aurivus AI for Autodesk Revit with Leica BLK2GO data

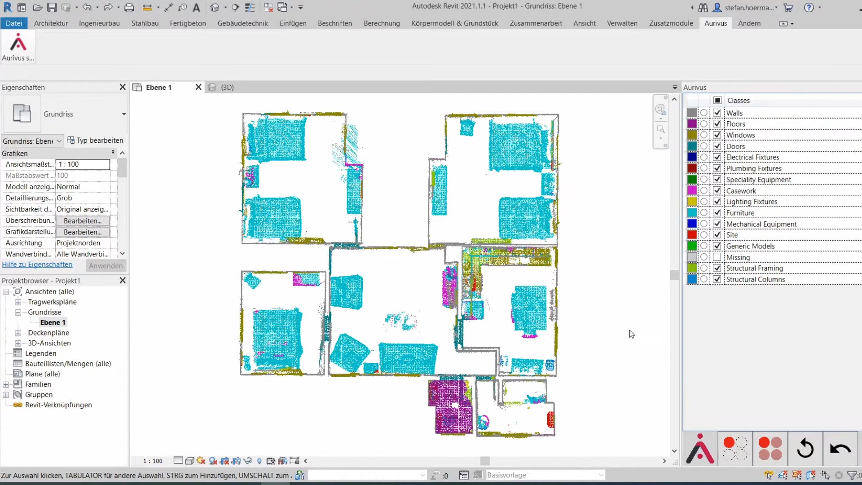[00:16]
In this video you will see what our AI did with demo data from the BLK2GO laser scanner. Let me show you that in 3D.
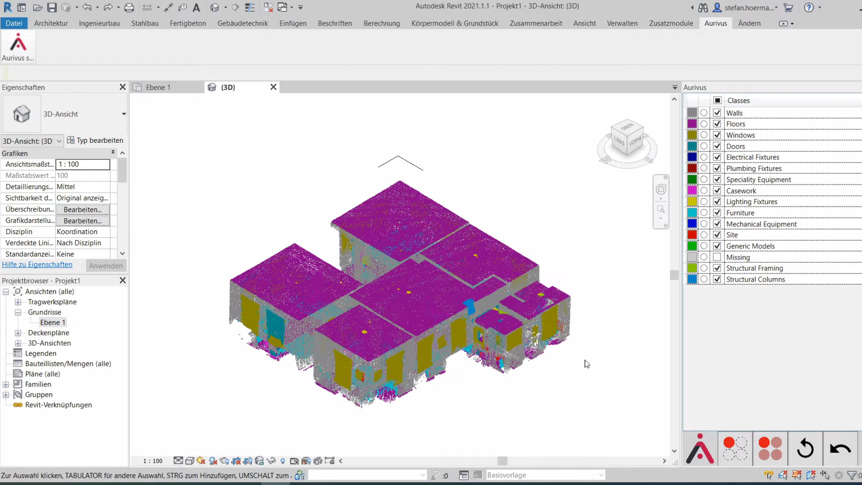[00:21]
Our AI assigned different colors to different object classes.
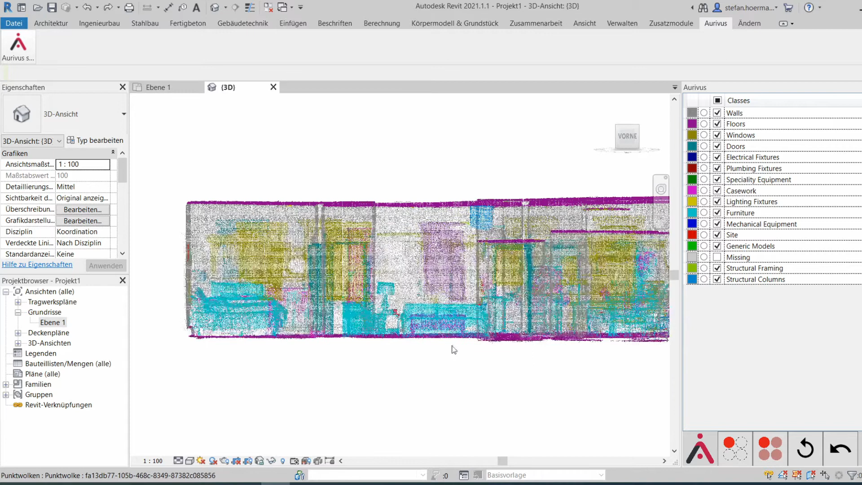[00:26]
Now I want to view only floors and ceilings.
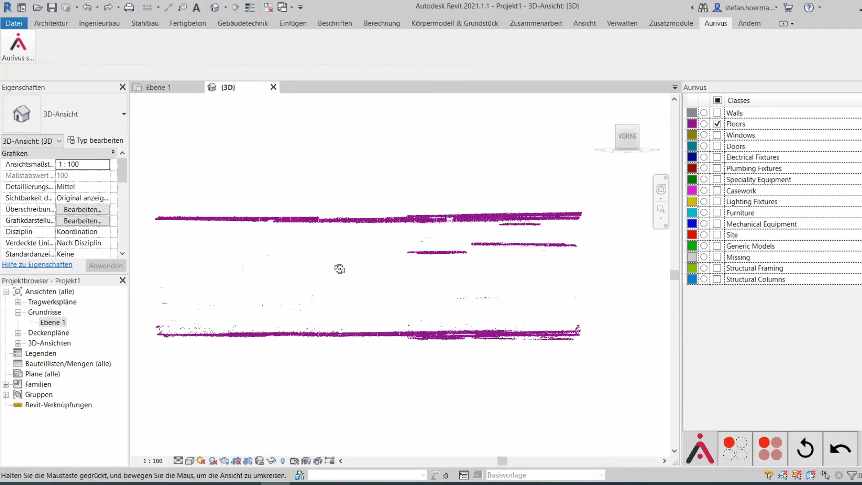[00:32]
Voila! Usually I want to remove the ceiling to see inside a scanned room.
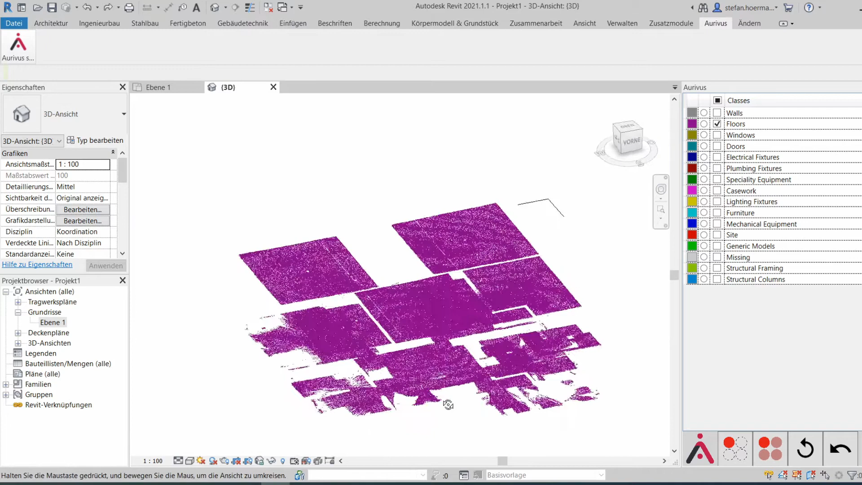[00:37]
Now I can select a single object,
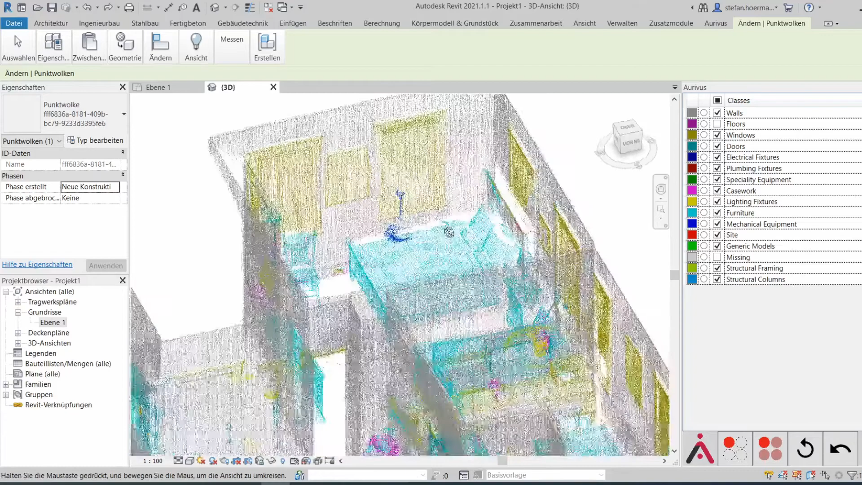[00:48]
for example that lamp and hide the rest of the point cloud.
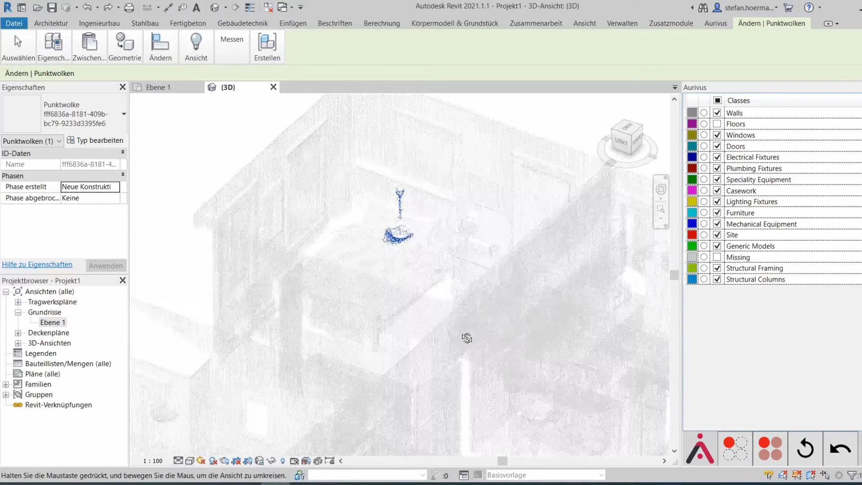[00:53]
You can see that Revit runs much faster if all the other points are not shown.
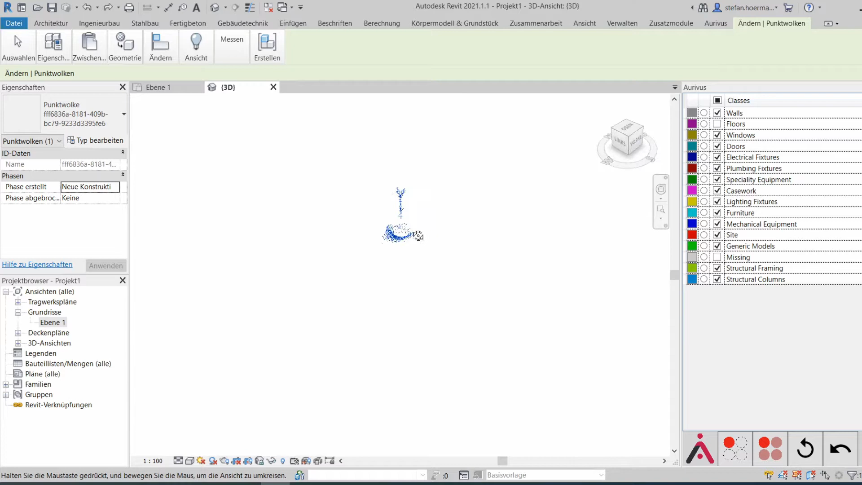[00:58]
That makes it much easier to navigate.
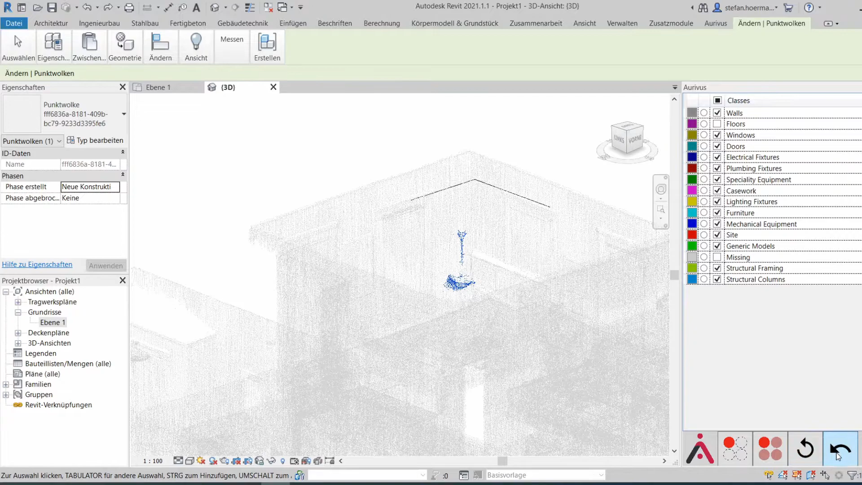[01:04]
It runs actually on my convertible notebook, which is not really a CAD workstation.
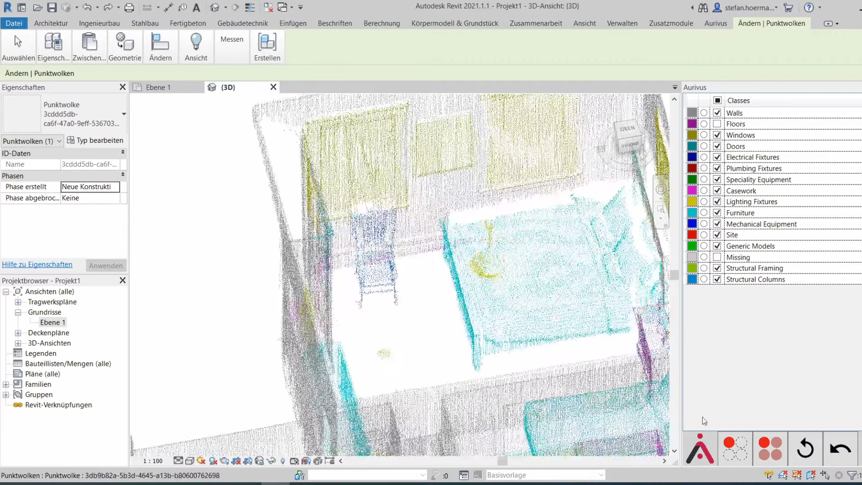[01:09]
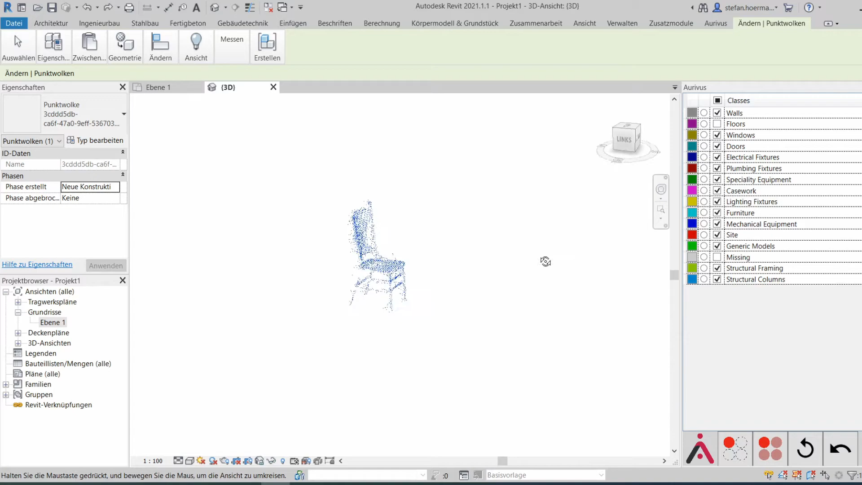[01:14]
Let's have a look at the bathroom.
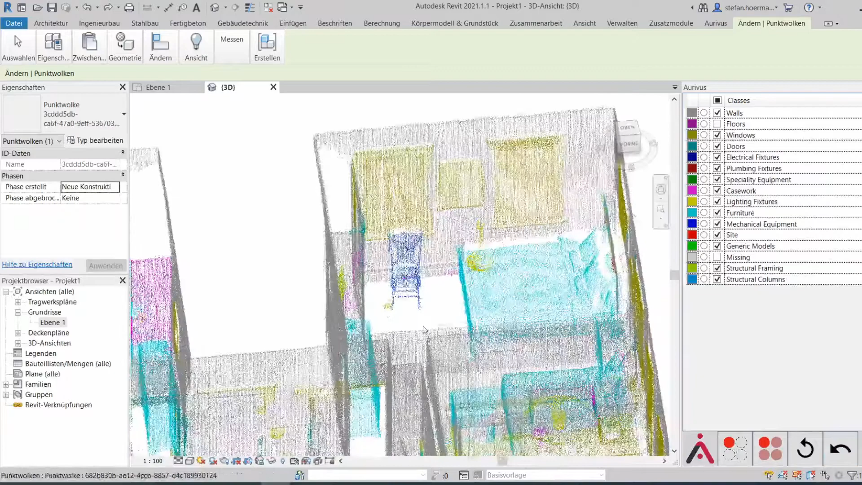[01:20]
Here you see that the walls block my view at the moment.
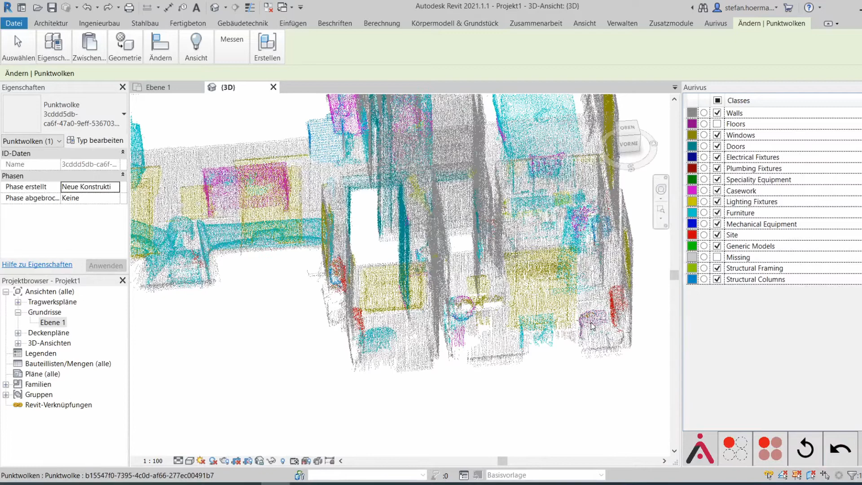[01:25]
So let's just remove them and also the windows.
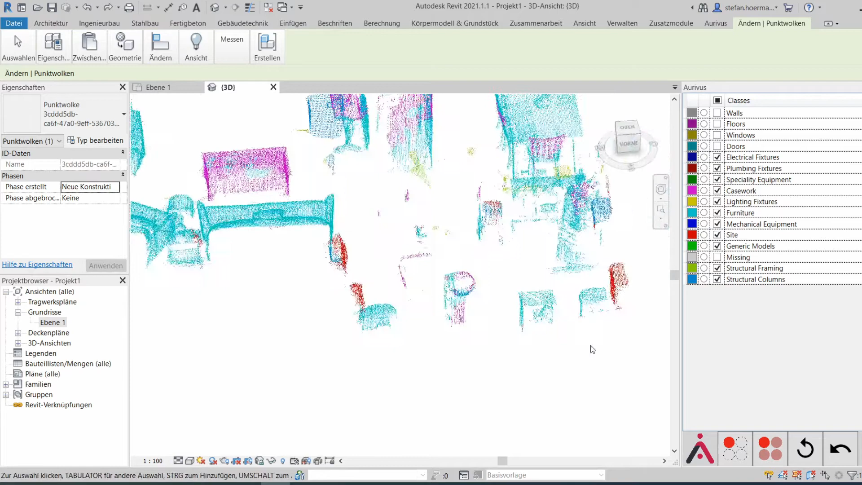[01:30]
Our neural network puts single objects in groups.
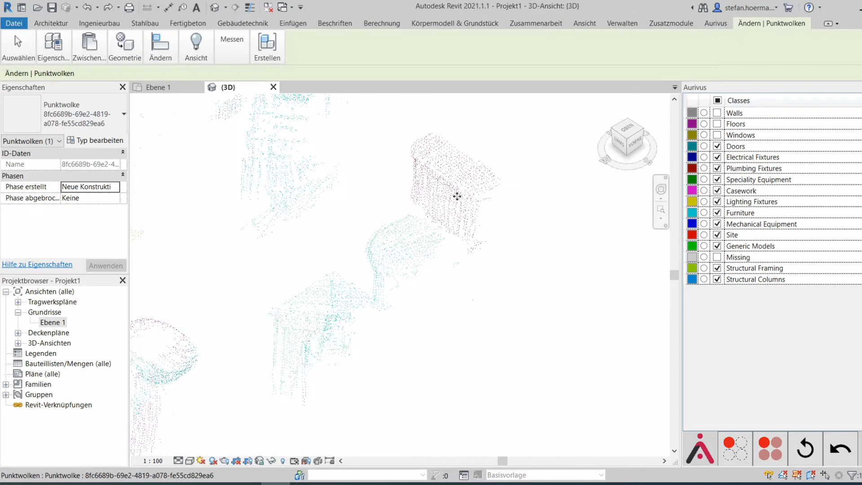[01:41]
So you can select them, move them or even delete them.
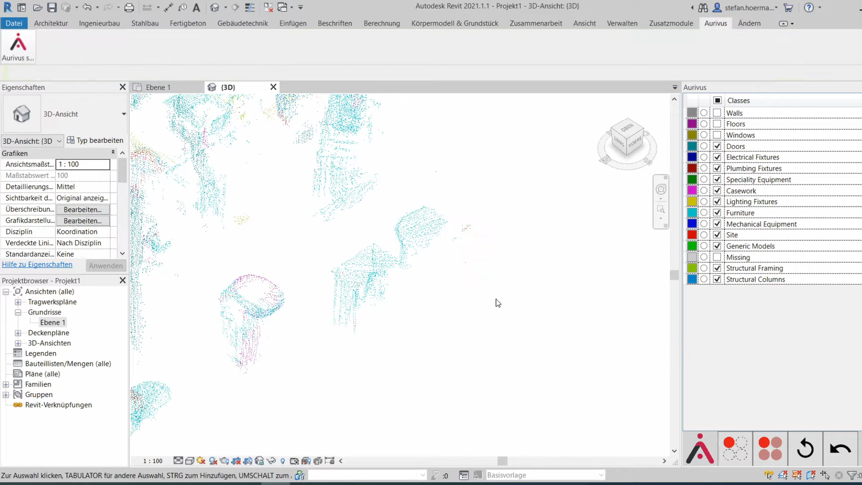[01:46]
You can see the objects when the mouse hovers over them. At that door the neural network made two parts. But now I can easily connect both parts and with just one click I have a complete door. Beautiful!
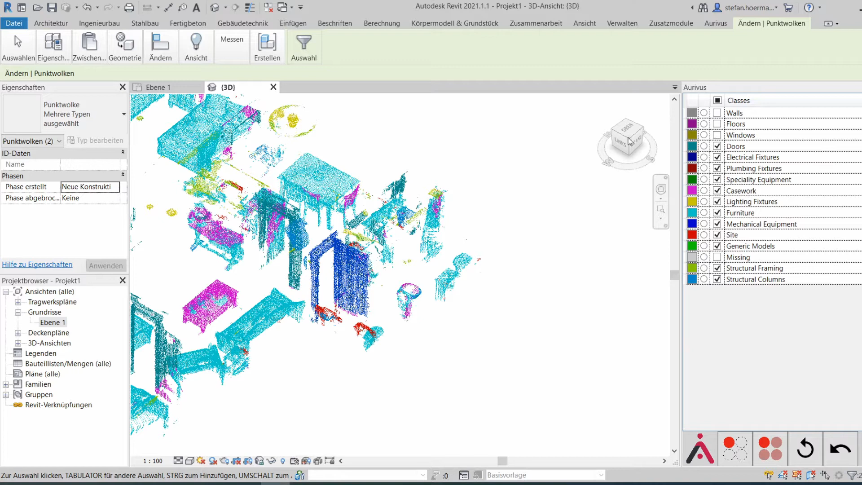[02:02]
But it's getting even better.
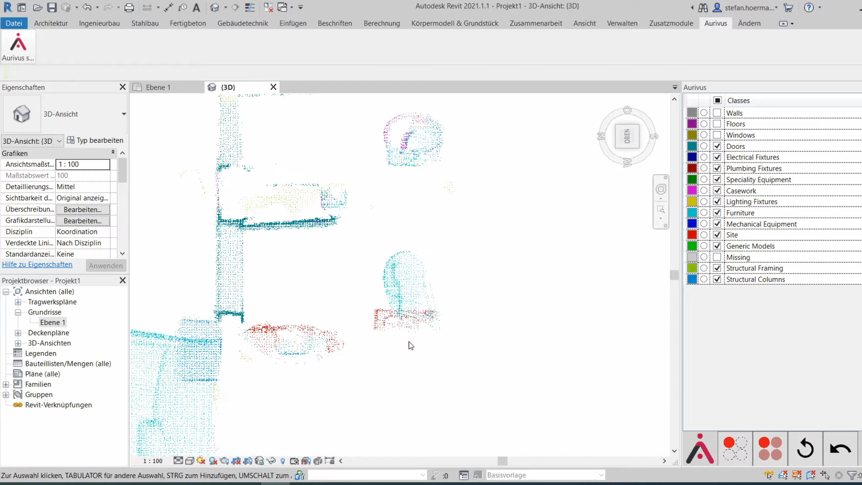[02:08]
Doors help for drawing walls when they are shown in different colors.
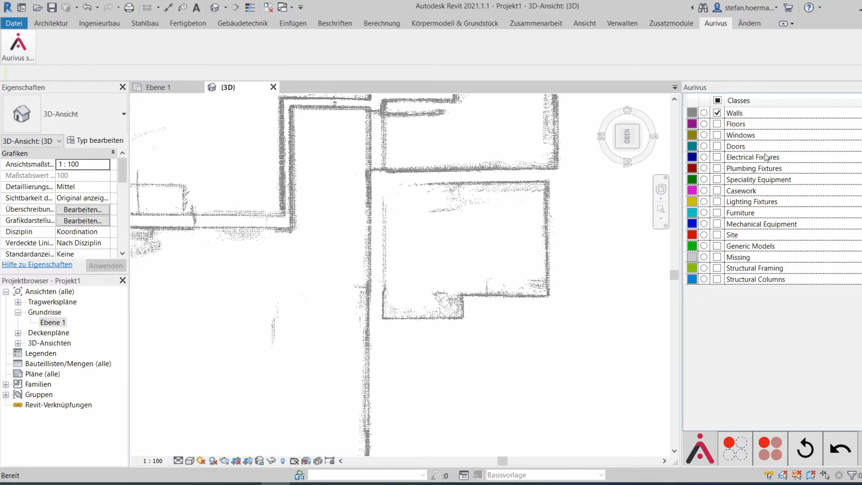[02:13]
For me the walls appear much more clear when I can see where doors are inside. It avoids confusion.